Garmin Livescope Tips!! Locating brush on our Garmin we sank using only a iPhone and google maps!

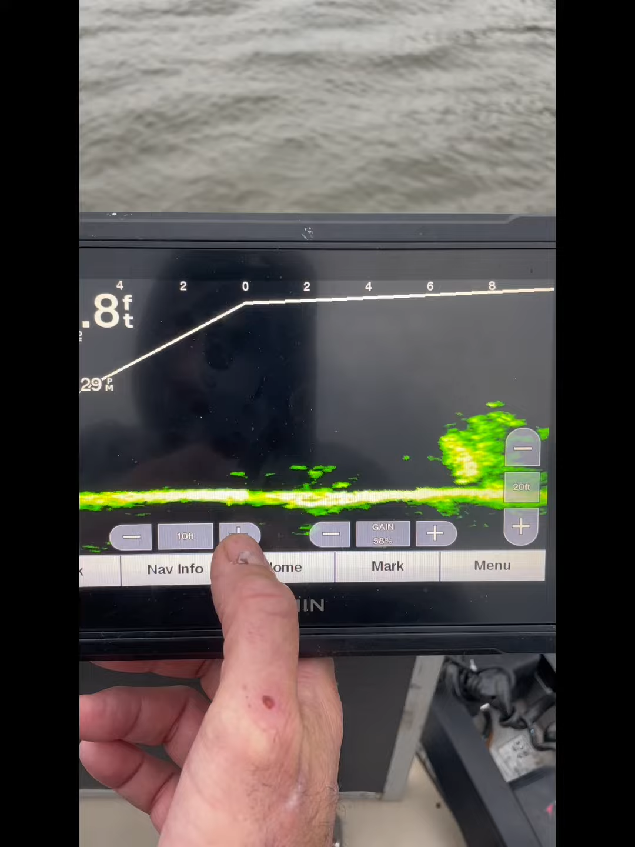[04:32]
if you drop a minna right down on top of it you'll be able to see it all right so you
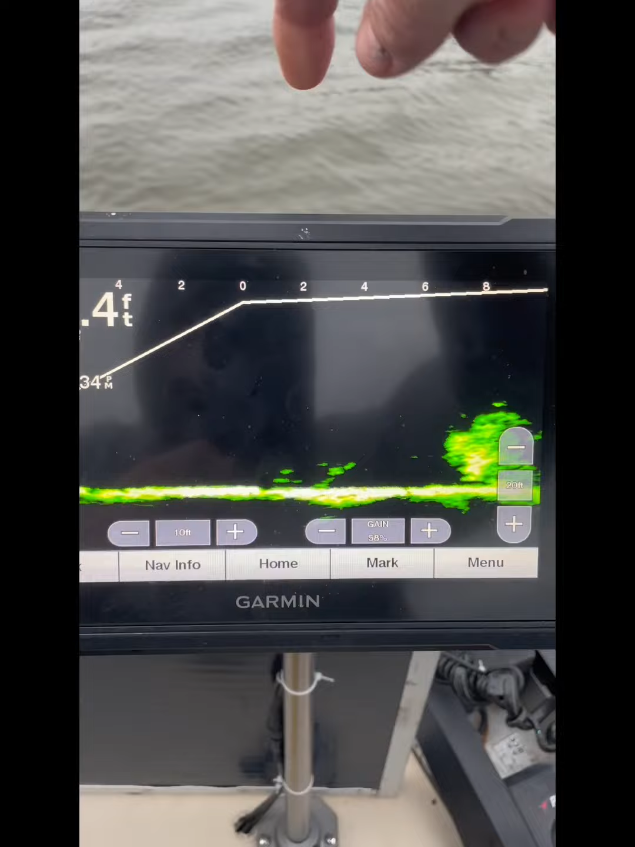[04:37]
see from my transducer to the top of that pile is eight foot right
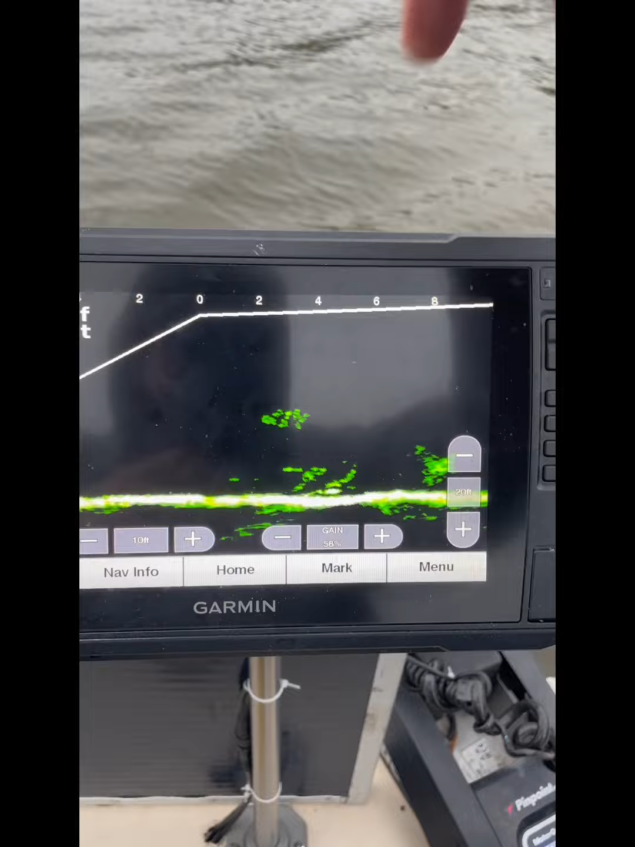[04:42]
about eight foot from my transducer to that pile uh that's the way i like to fish i like to stay away
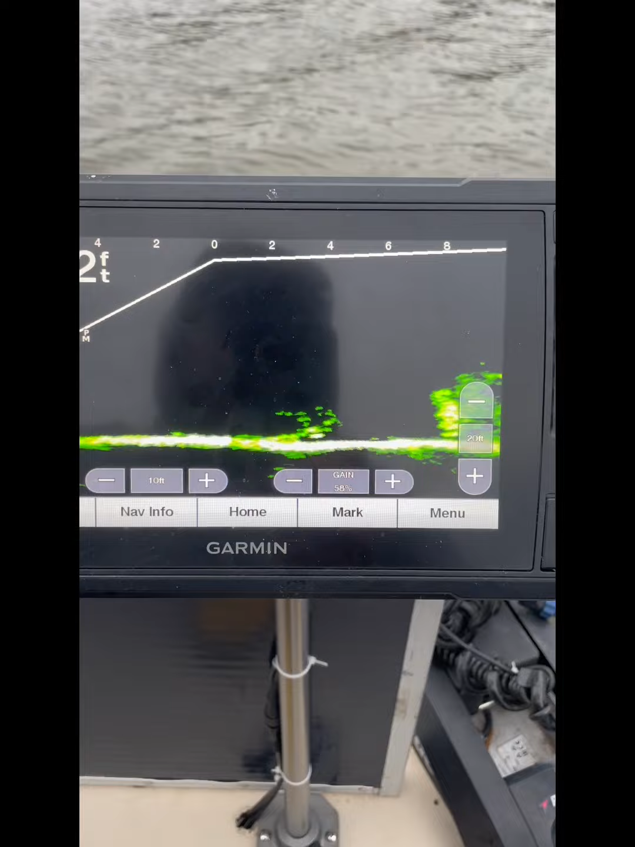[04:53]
from them y'all that's the reason i carry you know 10 and 12 foot poles on my boat that's
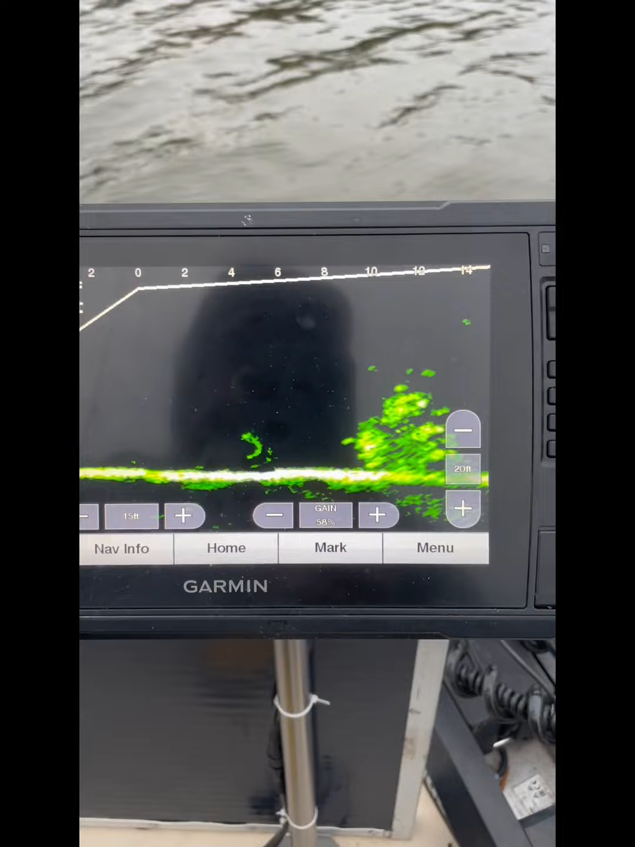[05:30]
this is just a little tutorial on this unit i got on the front right here this particular unit is a garmin 93 sv
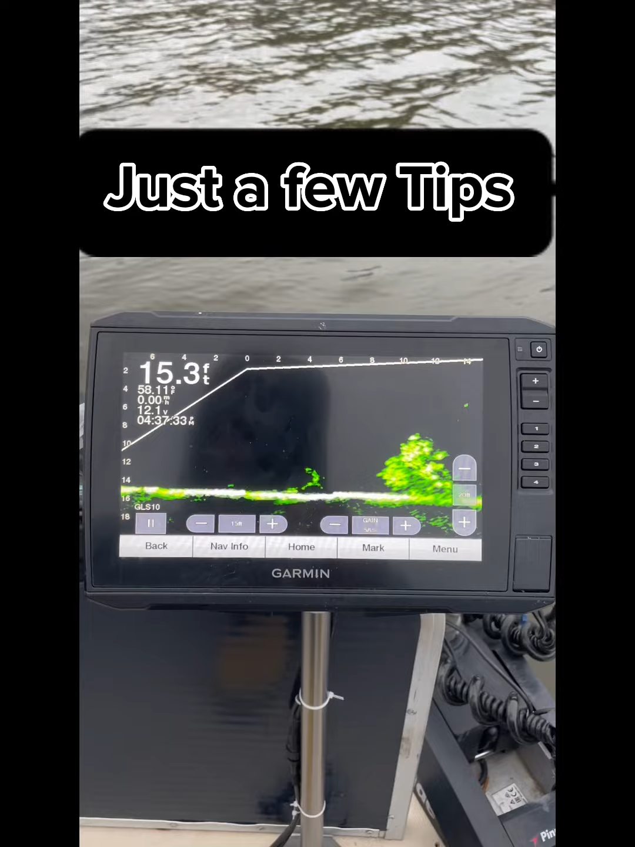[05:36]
On screen: depth 15.3 ft
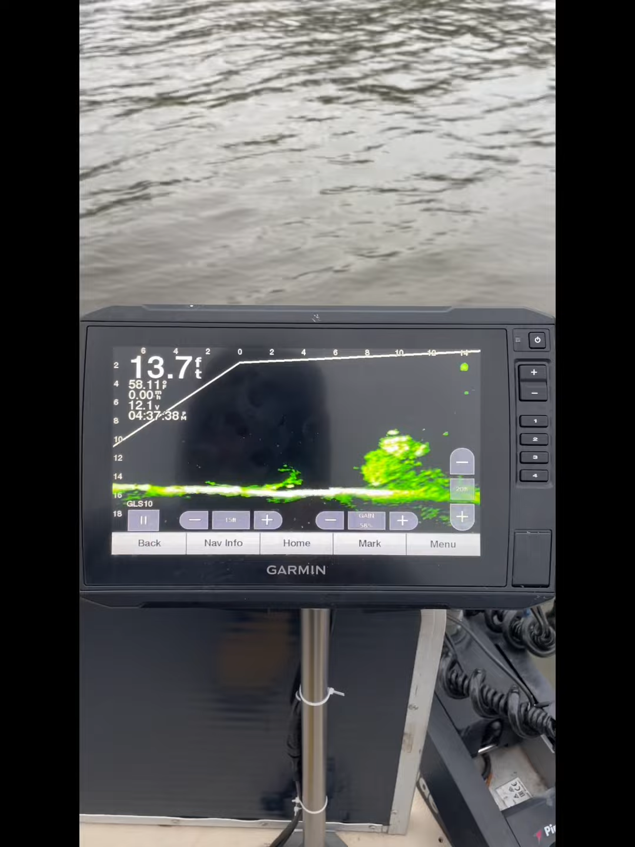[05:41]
On screen: depth 13.7 ft
um anyway guys and gals that is my two cents on it that is how i located the brush pile that is how i get my whole dend on it as
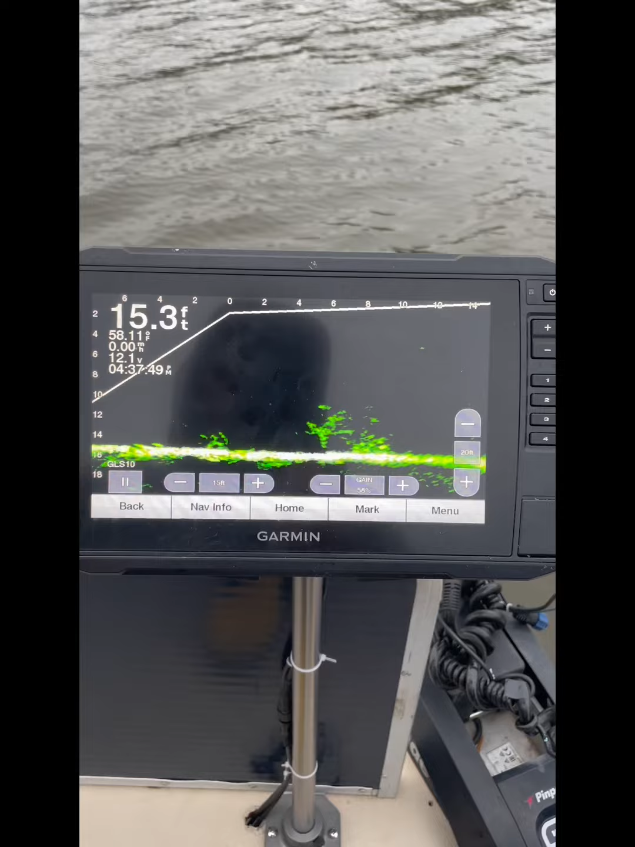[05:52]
On screen: depth 15.3 ft
i should say you know as far as finding it but you can see the fish swimming there that sucker has got some crappie on it so we about to uh we about
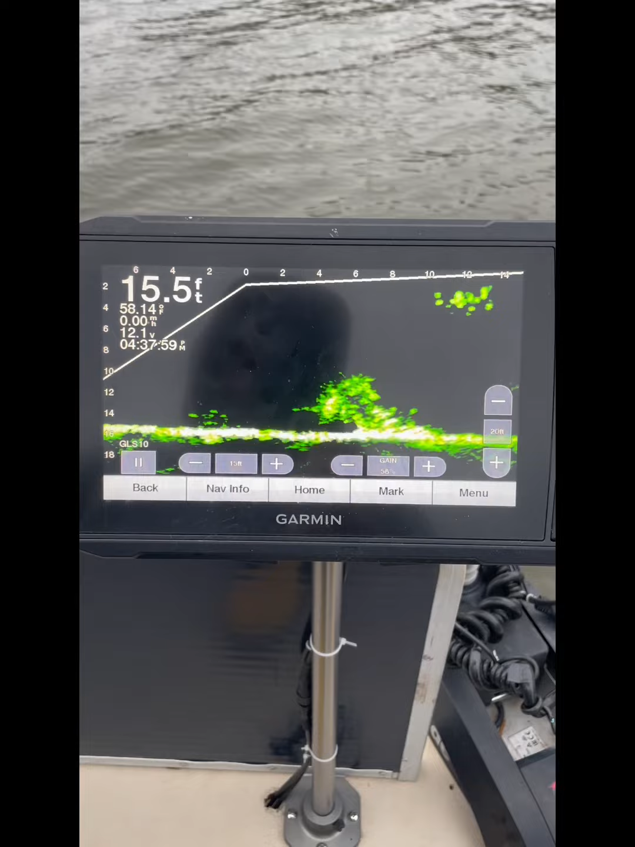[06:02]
On screen: depth 15.5 ft, water 58.14°F
to get our rod and reels out we're freezing to dead didn't come prepared it's wind and it's cold but anyway i cannot resist them crappie that i see on that